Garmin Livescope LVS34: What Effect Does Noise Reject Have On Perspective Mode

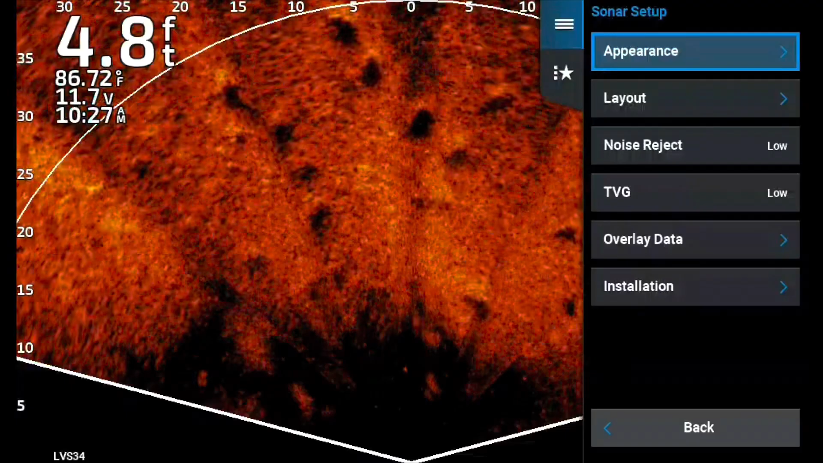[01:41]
On screen: depth 4.8 ft, water 86.72°F
i'm going along i said i mean you know i want to tinker with this a little bit and so i went into it and i said you know let's take a look at what the effects of the noise reject on
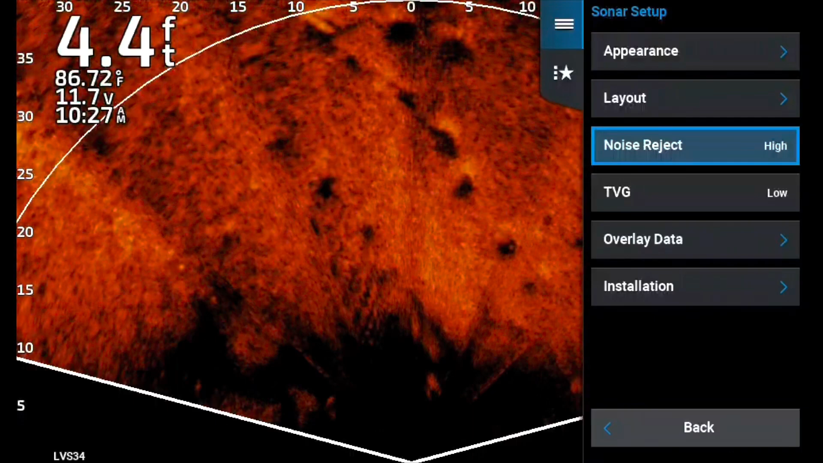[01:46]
On screen: depth 4.4 ft, water 86.72°F
hide do and immediately you see how much smoother the image
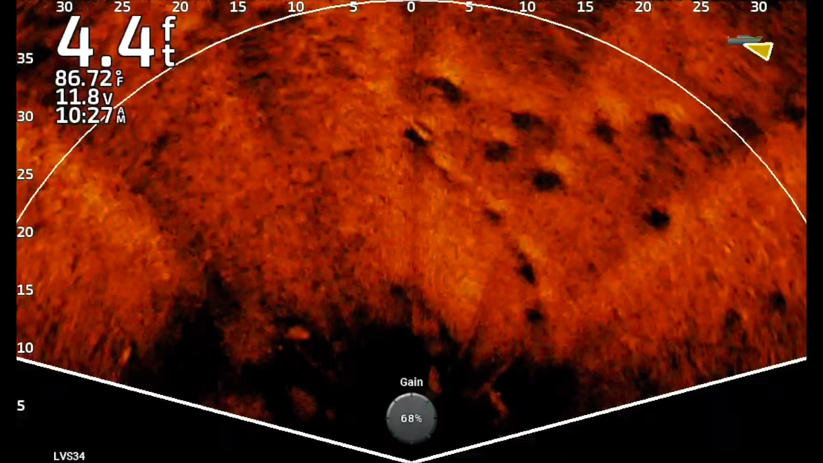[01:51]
On screen: depth 4.4 ft, water 86.72°F
gets now i mean we've run over this area before with side imaging but you can see the the dimples in the mud the fish movement is not as crisp uh as i thought it would be um but that's because it's filtering out a lot of the stuff right here and i'm still not sure that ain't a boat right there in about four and a half foot of water but i think it's a big old log but i just wanted to show you some of the things that and how it looked with it on high but one thing that i
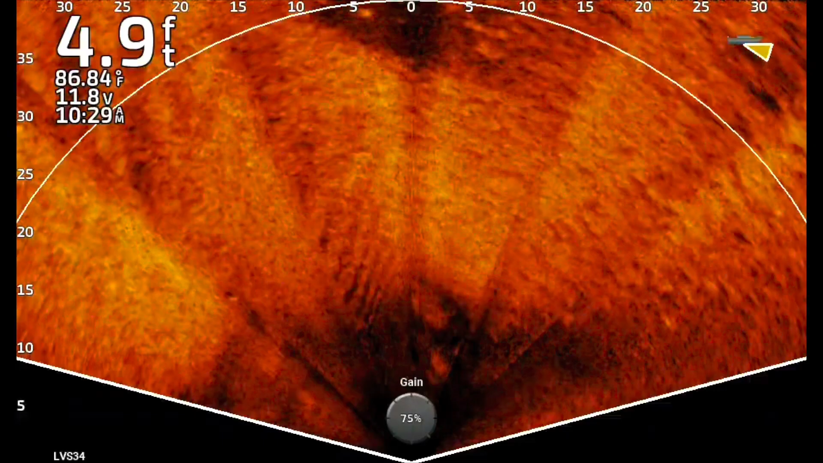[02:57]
On screen: depth 4.9 ft, water 86.84°F
me with 11.6 i had a charger go bad and they are overnighting me a new charger i did not realize the charger was bad till i got out on the water this day um so it is what it is so a little bit low voltage but i want you to notice just like i'm driving around i'm just kind of just kind of meandering around um the images aren't
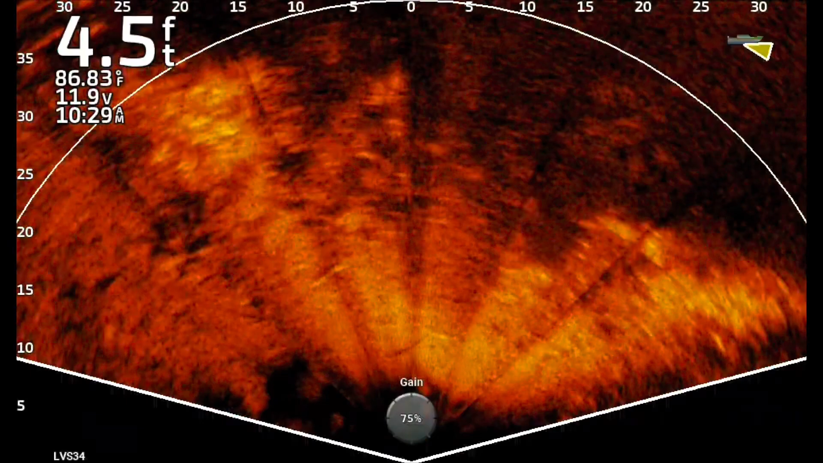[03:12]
On screen: depth 4.5 ft, water 86.83°F
quite as sharp as as they are when you have them off uh when you're moving but when you begin to stabilize a little bit man those images
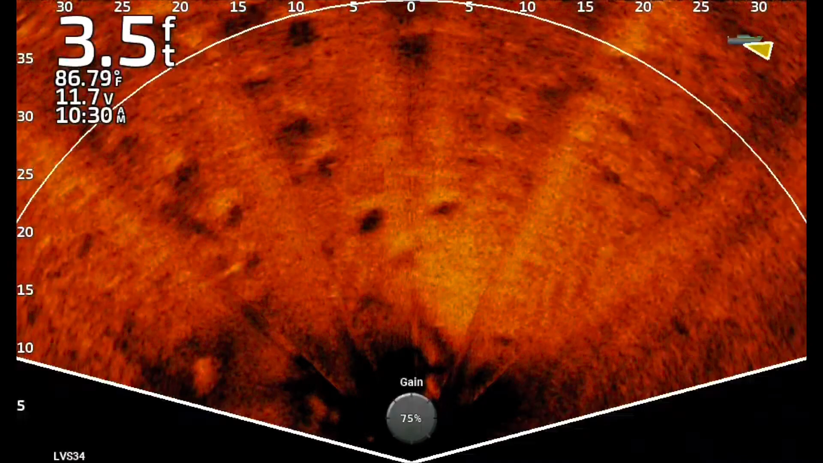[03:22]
On screen: depth 3.5 ft, water 86.79°F
sharpen up real quick you can see a fish sitting in that dimple right there um so
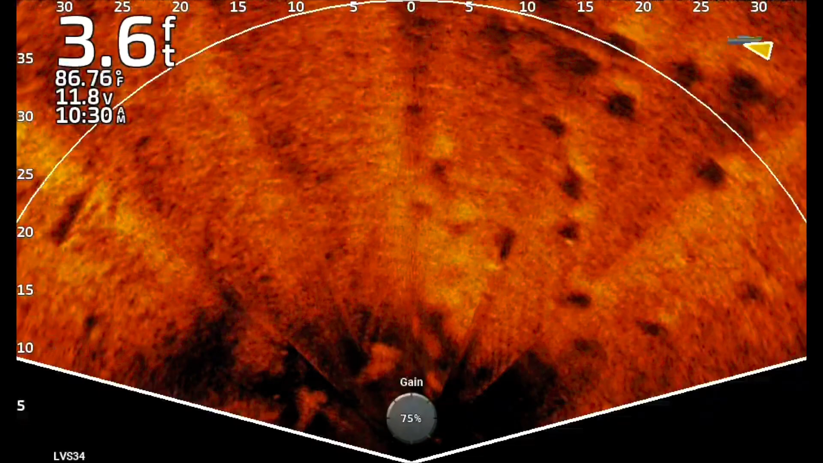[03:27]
On screen: depth 3.6 ft, water 86.76°F
the images are are really beautiful now granted i'm
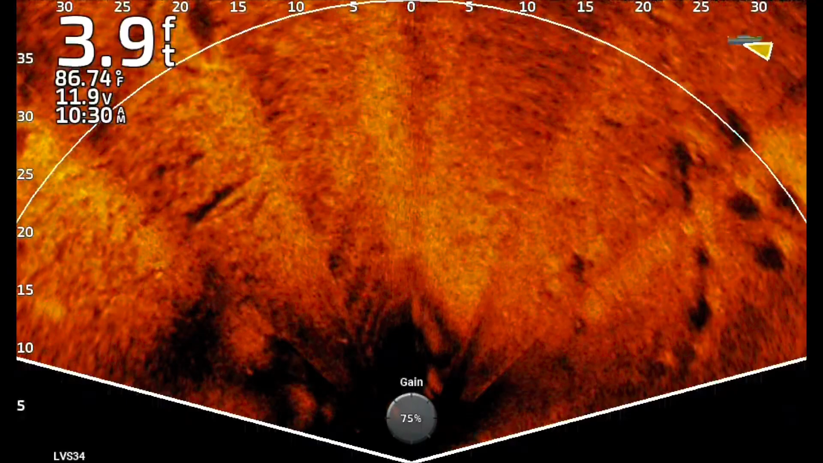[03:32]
On screen: depth 3.9 ft, water 86.74°F
i'm kind of getting i'm just getting used to the lvs 34 um so i'm still learning all the settings on this because they are uh it's a little bit more adjustable and um so it's a little bit more adjustable it's a little bit
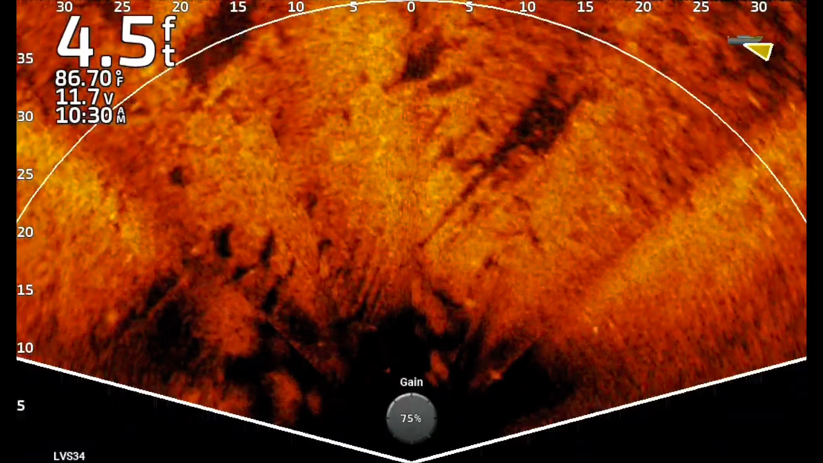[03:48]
On screen: depth 4.5 ft, water 86.70°F
you can tinker a little bit more and really tune it in and as i get it really really tuned in i'm probably
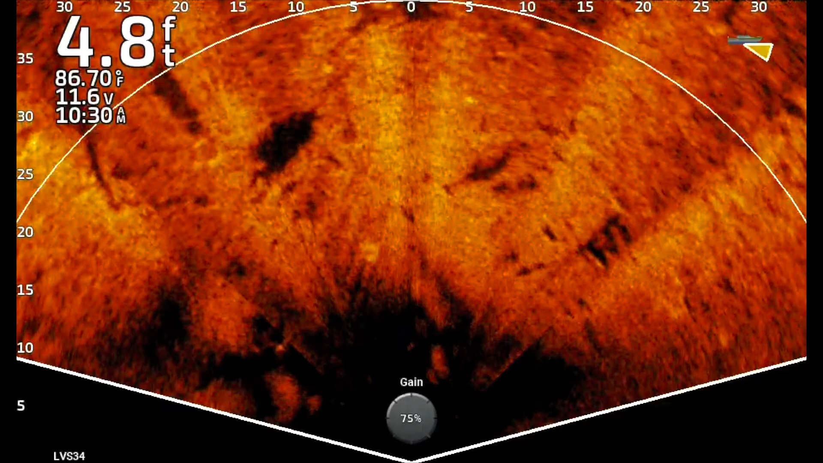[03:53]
On screen: depth 4.8 ft, water 86.70°F
that's when i'll put a settings video out but i just wanted you to see that you know uh something that i haven't used a lot of is is you know the noise reject and really i don't really play with the settings much in perspective mode and maybe that's something i'll be playing with more and more to really get it fine tuned in and find you know the detail to be perfect and um right here i'm going to pull up
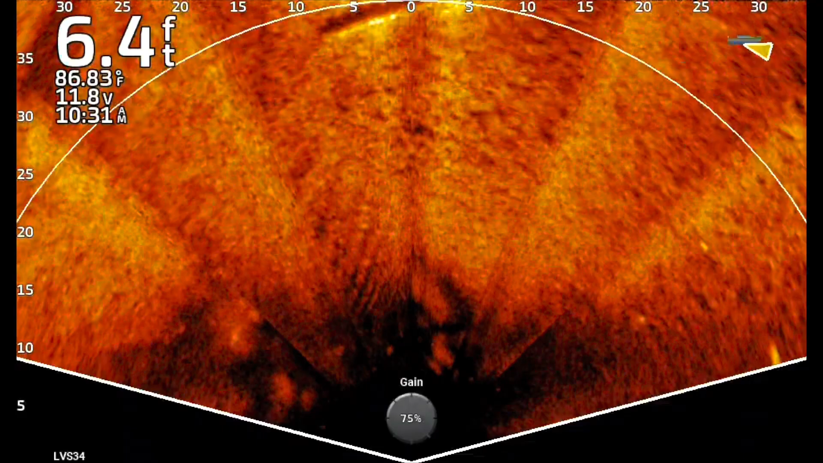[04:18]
On screen: depth 6.4 ft, water 86.83°F
on a boat ramp i mean you can see it see that boy you can see the end of that boat ramp so
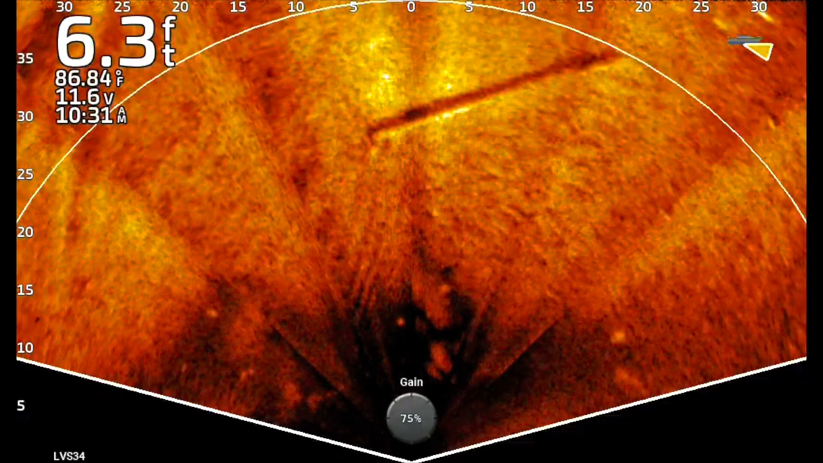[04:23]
On screen: depth 6.3 ft, water 86.84°F
beautiful look at the shadow of it you can see you know see a fish shadow on the left hand side of it you can see a fish in just a second but look down the middle you can see the little drain flute
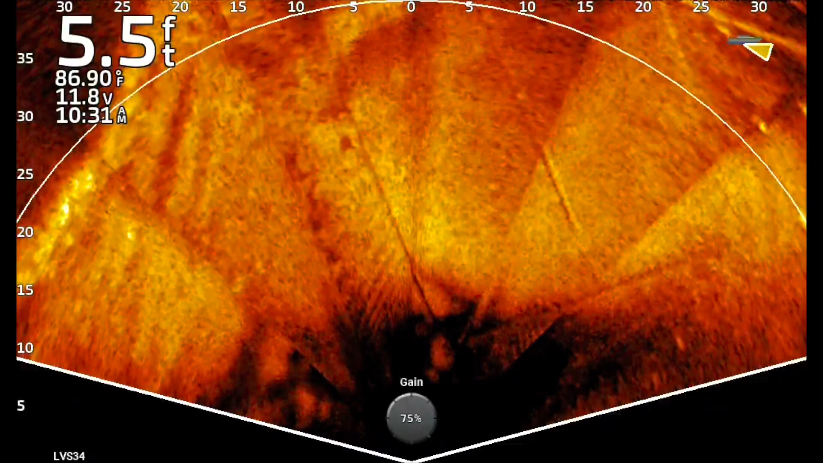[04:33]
On screen: depth 5.5 ft, water 86.90°F
um where the water drains out when it rains and up in the top of right hand corner that's a log that's laid on the edge of it um but i'm coming into the bank here but i
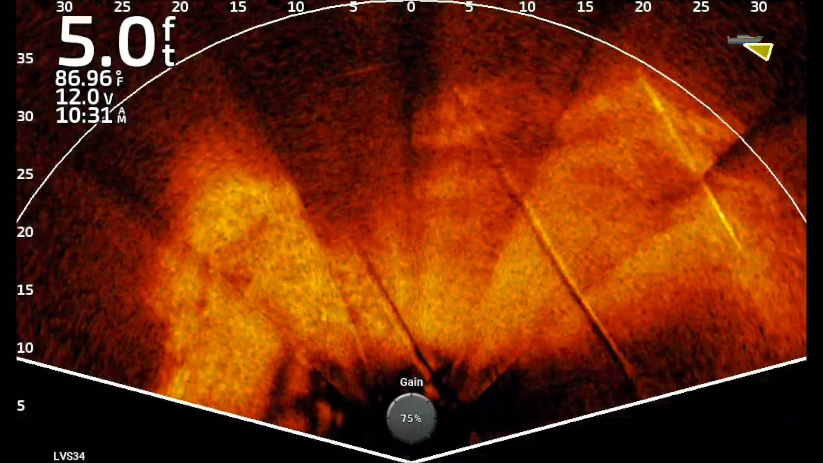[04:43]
On screen: depth 5.0 ft, water 86.96°F
just think it's beautiful and maybe give uh noise all right let's uh you know what you think about that i think it's really cool and i'm still experimenting